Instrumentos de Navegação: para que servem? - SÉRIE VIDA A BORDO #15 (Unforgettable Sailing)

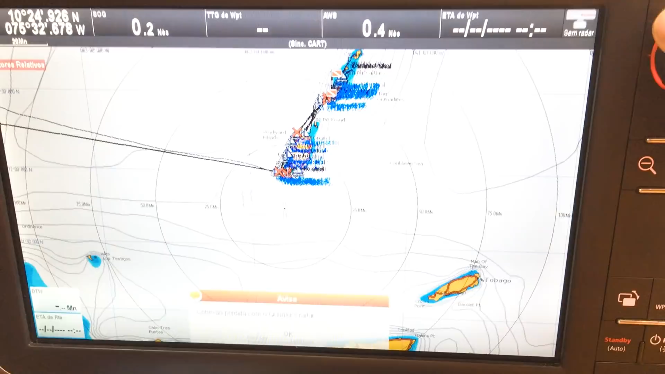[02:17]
Aqui a gente vê as linhas de profundidade, né?
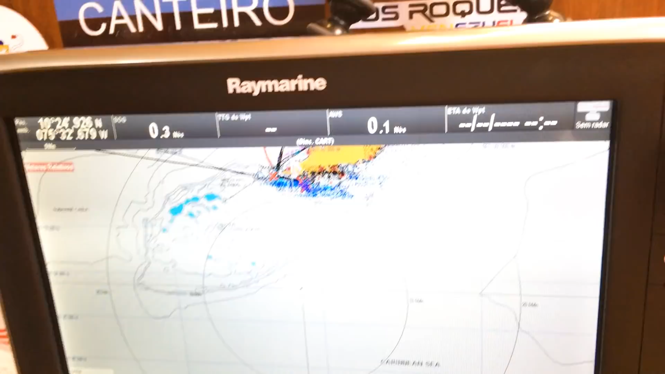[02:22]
Para saber onde a gente pode ir, onde pode não ir.
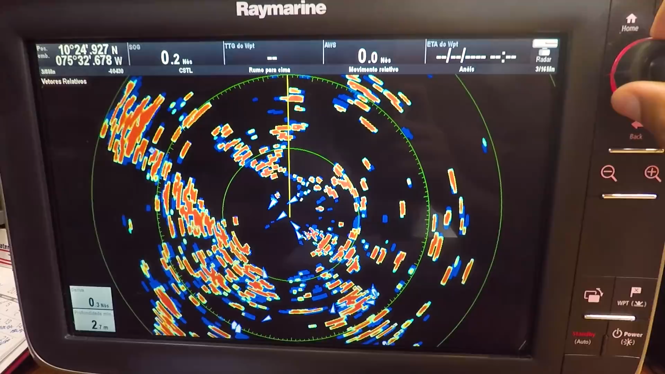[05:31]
Navegadores solo usam ele pra poder tirar um cochilo e perceber alvos aí na volta do barco. Principalmente à noite, são os olhos, quando a gente não enxerga.
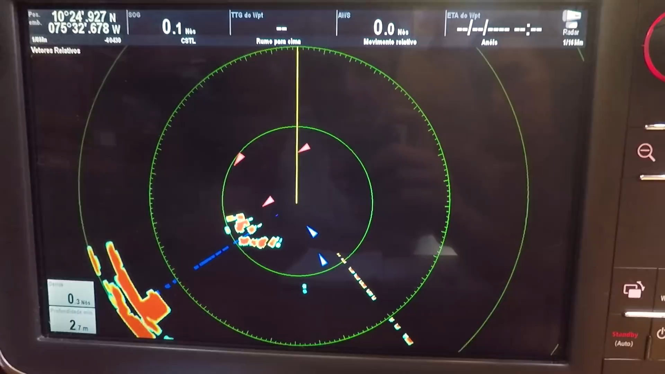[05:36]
E aqui tá o radar rodando, né?
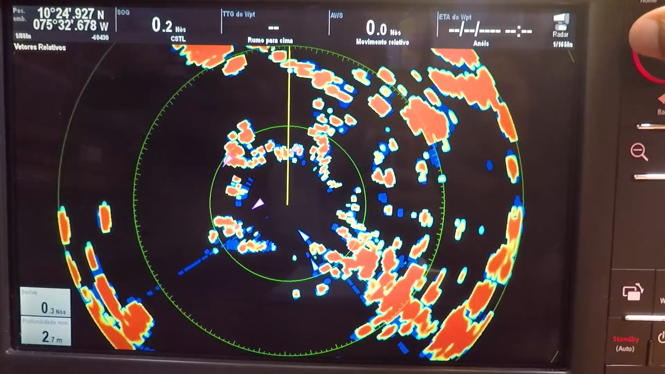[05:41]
Mapeando, a gente tá, nesse momento, numa marina. Então, são muitos alvos, aí dá pra ver tudo que tem na volta, né?
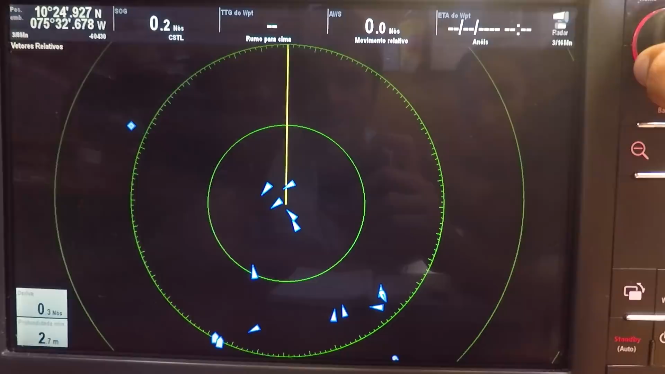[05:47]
Ele tá pegando diversos barcos em moles e tal. Tudo isso são obstáculos aqui na volta do barco. Mas que é um aparelho extremamente importante, com uma capacidade fantástica. Apesar de saber das potencialidades e tal, ainda não foi, de uma maneira prática, muito útil pra nós.
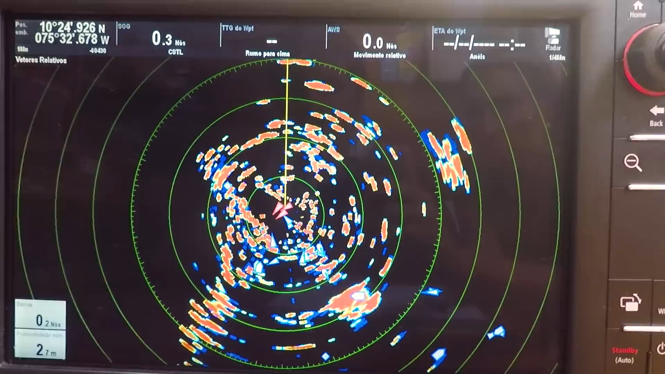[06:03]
Mas é bom saber que tem, numa eventualidade, numa neblina, né?